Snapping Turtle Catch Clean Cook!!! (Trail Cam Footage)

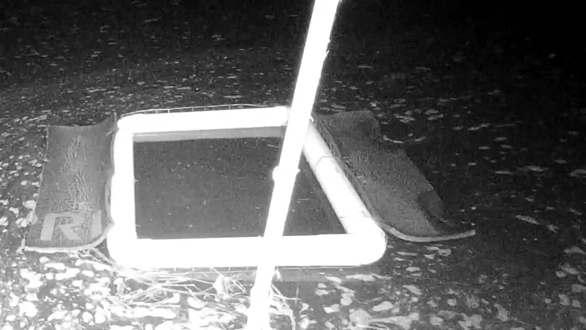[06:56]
So, as you can tell, the turtles had plenty of interest in the trap.